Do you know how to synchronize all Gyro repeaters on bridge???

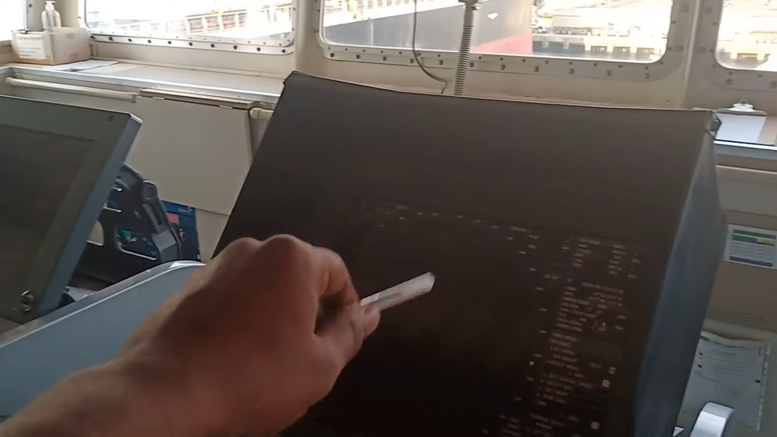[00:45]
axis on the sorry this is the axis on the axis and on the radars
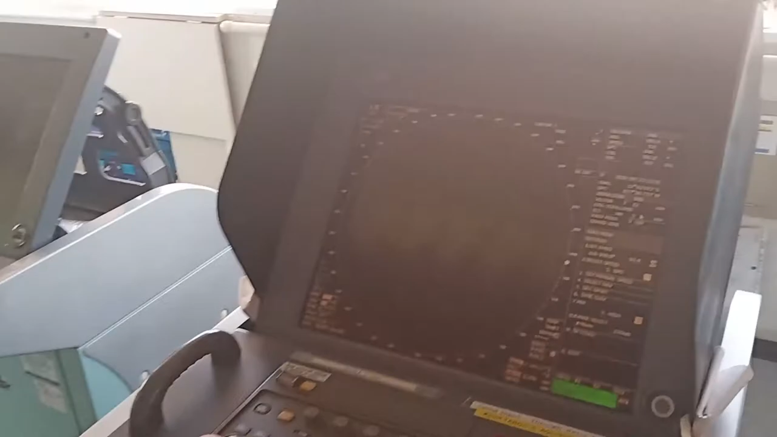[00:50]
so on radar also we have to make sure that the gyro heading is synchronized and on axis also we have to make sure your gyro heading is synchronized
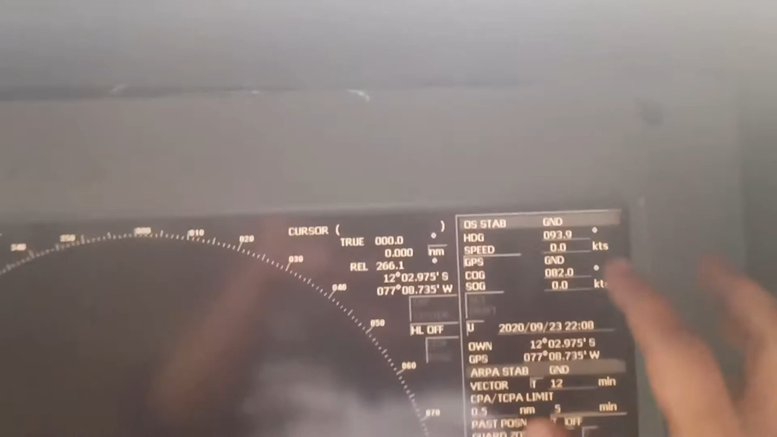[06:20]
the other one is this one radar as you can see my heading is 93.9
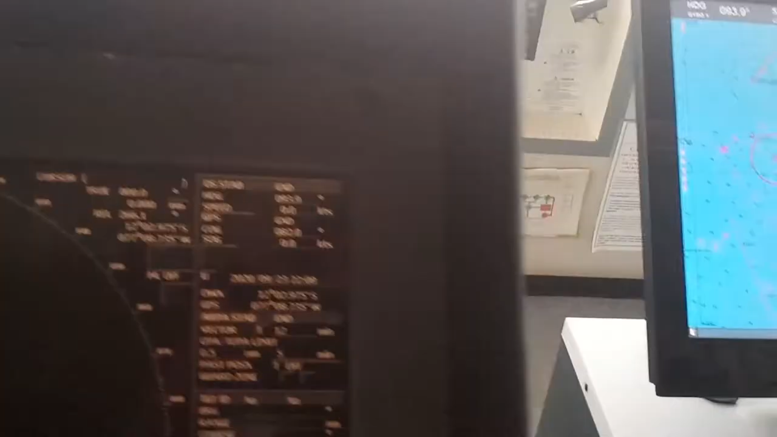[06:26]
how to synchronize this is you come to you come to menu
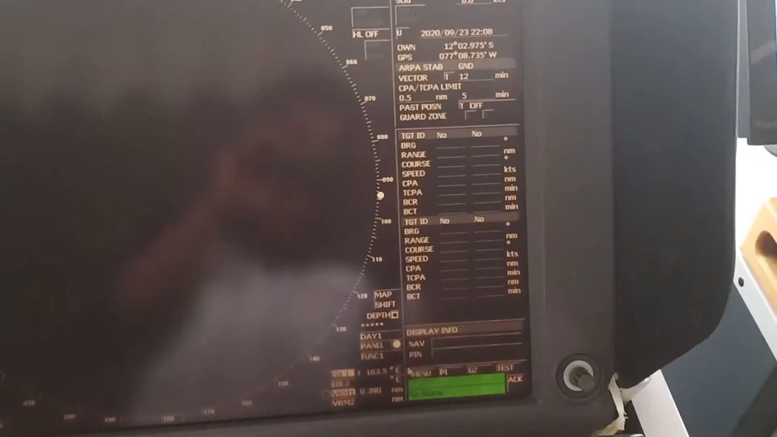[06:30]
some menu one setting you will find in your own
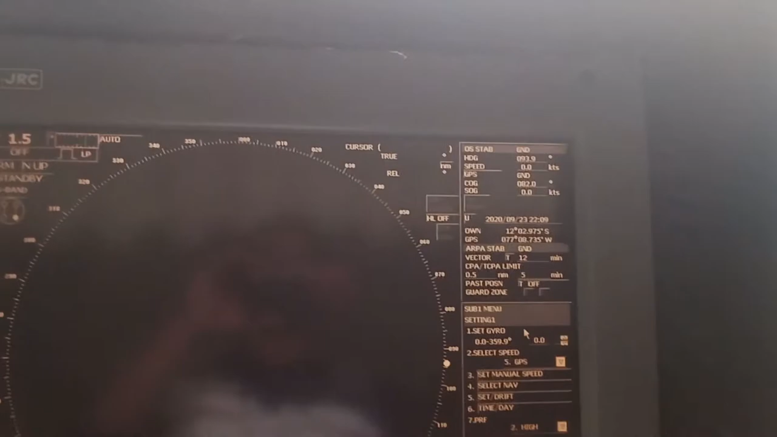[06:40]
radar uh different type of radar have different settings so it should be somewhere over here and you have to press over here so
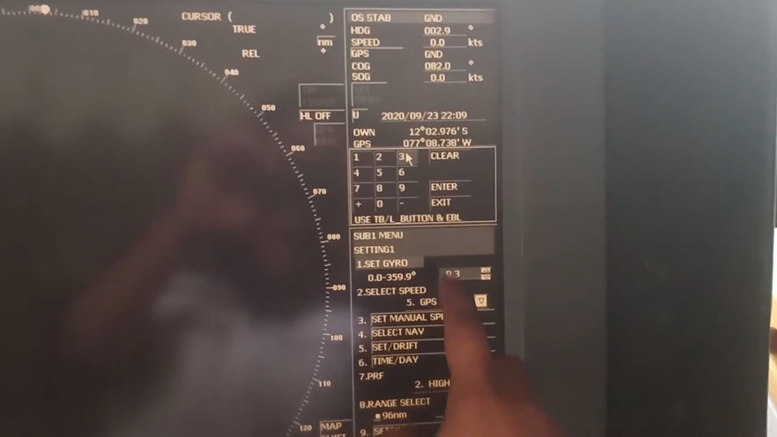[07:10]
3 you can see here the values are changing 93.9 and
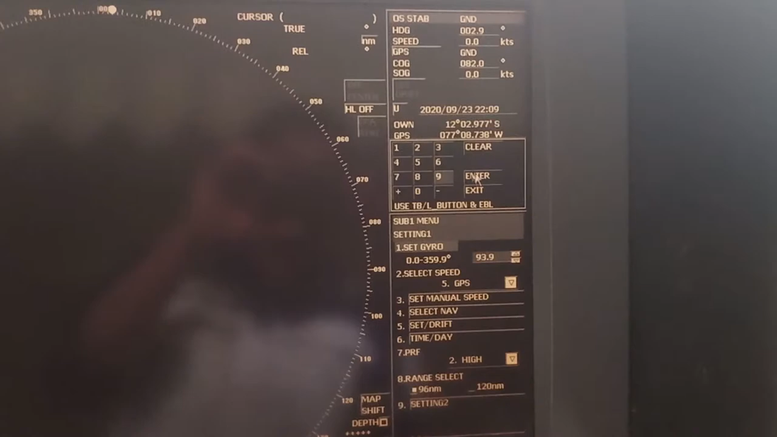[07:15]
press enter so it is 93.9
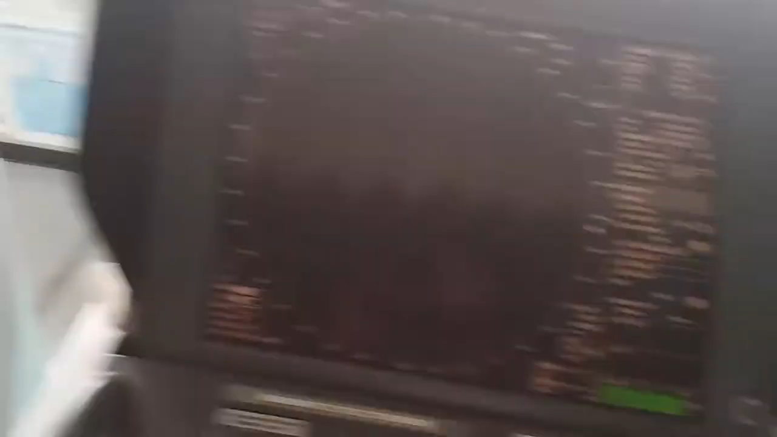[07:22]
check this radar here also it is 93.9
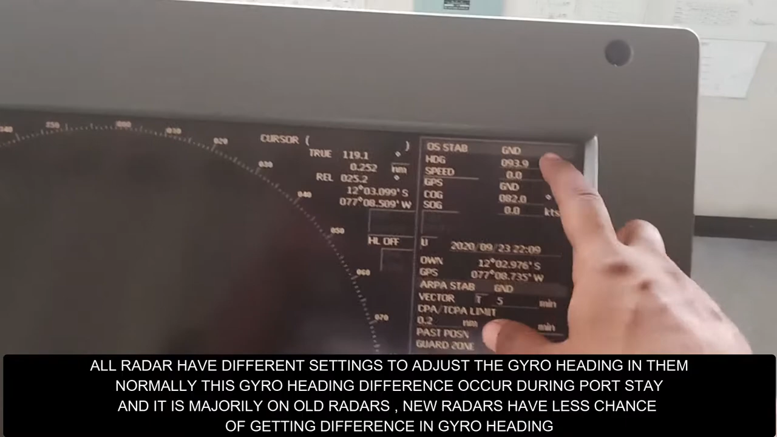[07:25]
and the settings are same if you want 93.9 now it's 93.9 now it's already synchronized otherwise
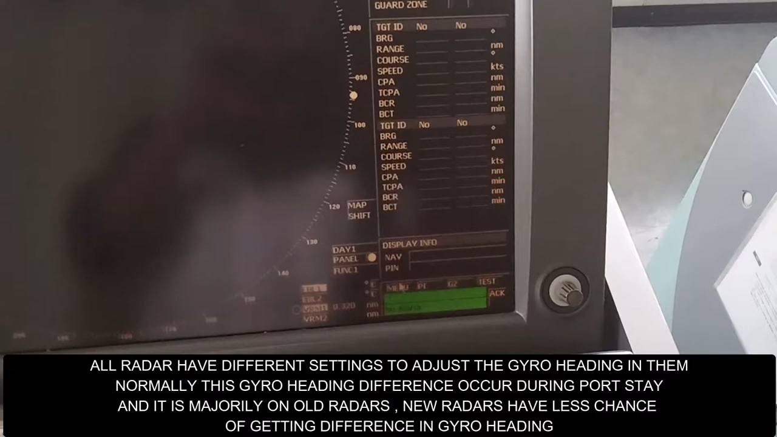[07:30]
it would open menu so menu 1
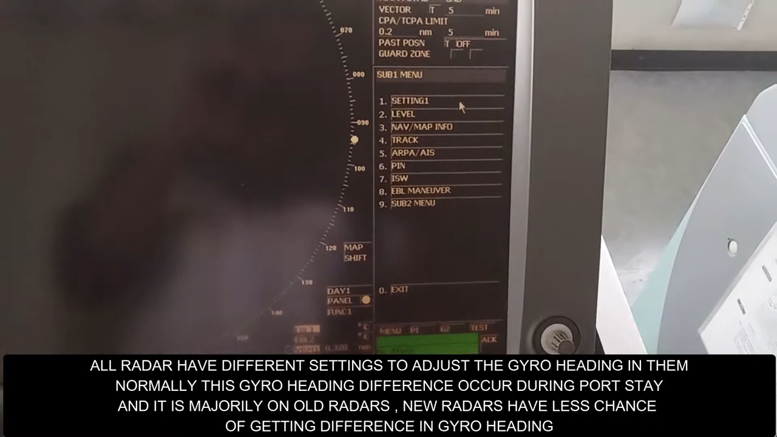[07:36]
setting and here you have to press
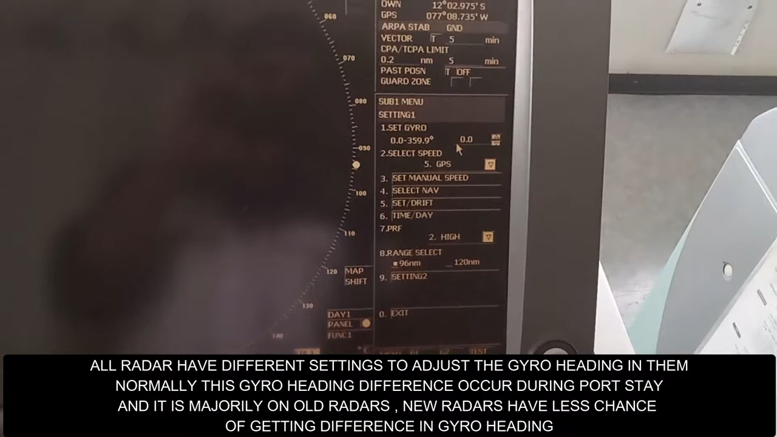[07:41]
here click inside i'm moving with my cursor and just put the value and you can press enter now i'm putting clear exit
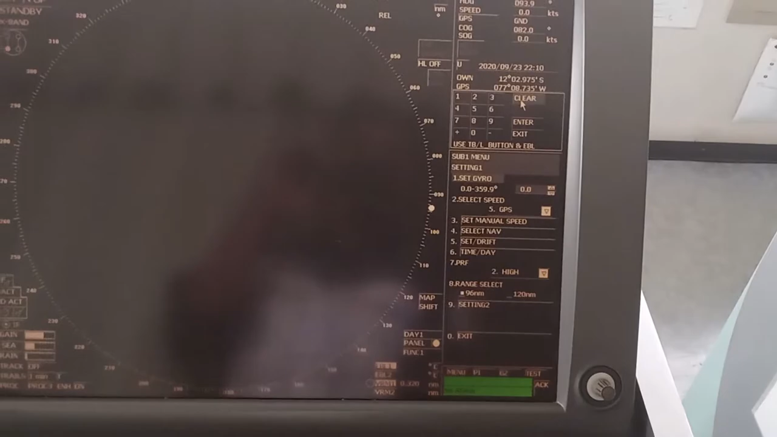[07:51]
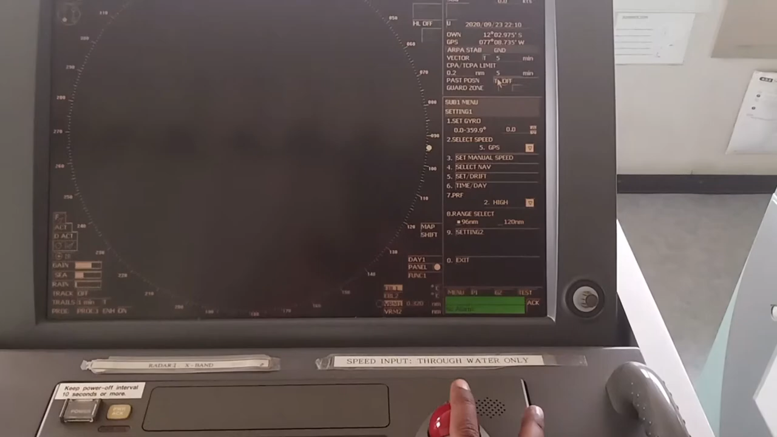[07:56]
so it as it as it was already saying okay so it is synchronized to zero zero no problem we'll synchronize it
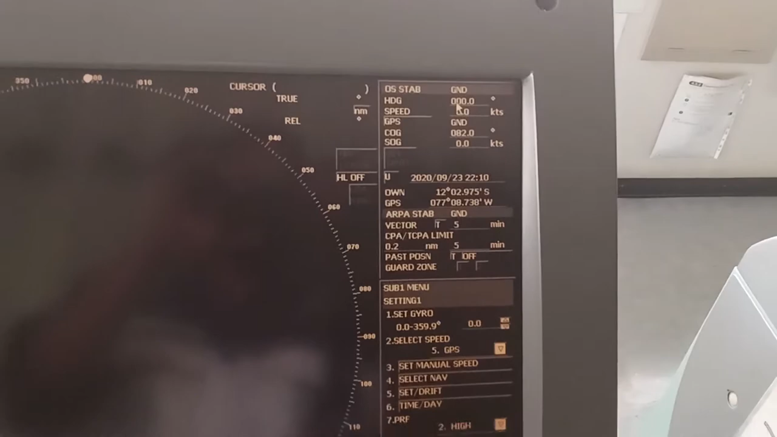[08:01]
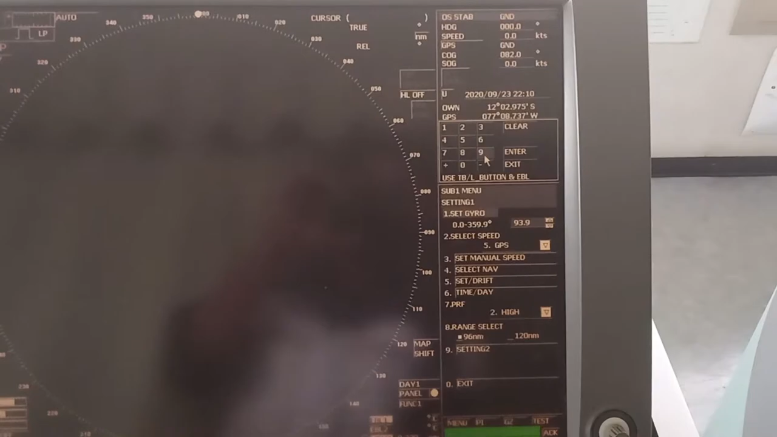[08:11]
93.9 it sometime happens that your radars and gyro are different so make sure to synchronize this is